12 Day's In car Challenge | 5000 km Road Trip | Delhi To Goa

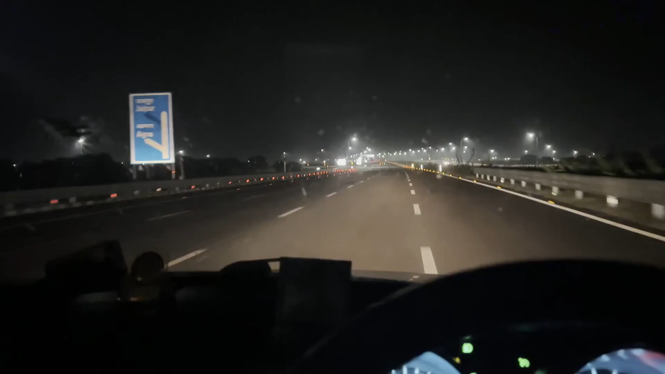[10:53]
लेफ्ट जैपूर के लिए राइट हमें जाना है बोड़ोद्रा मुंबई है आगे सीधा तो अभी हमें और सीधा जाएंगे इसा राउंड 48 कुमिंट्स अभी है और सीधा जाना है हमें
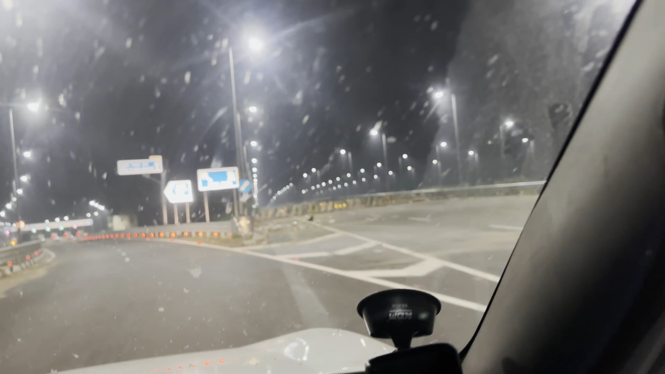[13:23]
तो दोस्तों मुंबई दिल्ली एक्सप्रेस वे यहां पर फिनिश होता है देखो बंद करका रास्ता आगे अब यहां से लेफ्ट लेके आप निकल जाएंगे लाल सोट की तरफ अबस नहीं तक था मुंबई दिल्ली एक्सप्रेस वे
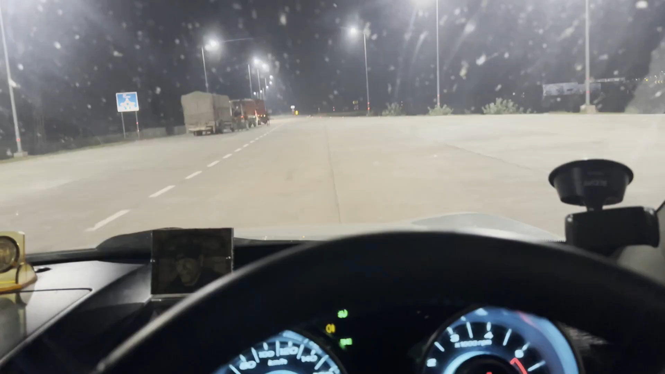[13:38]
अब देखते हैं वहीं यहां से अब देखते हैं कितना टॉल कड़ेगा यहां पर थोई देने मैसेज आ जाएगा
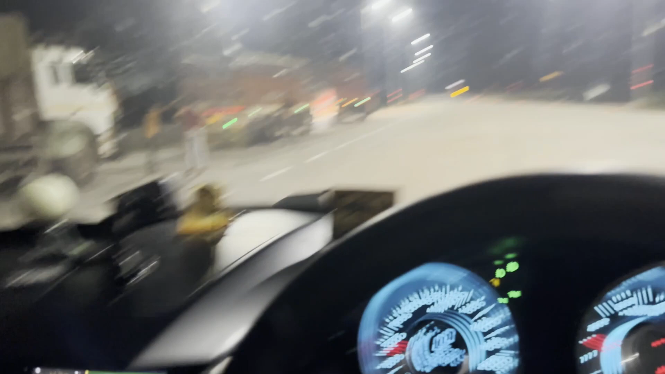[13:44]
अब यहां से इधर जाना है हमें राइट कू राइट कू लेना है राइट कू
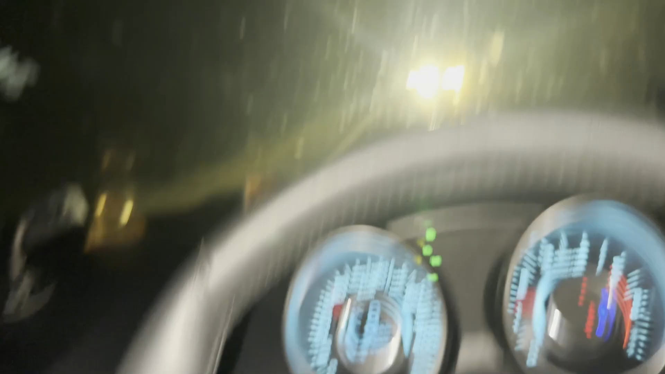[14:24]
फोग लाइटिंक मिनंके सामने लगी हैर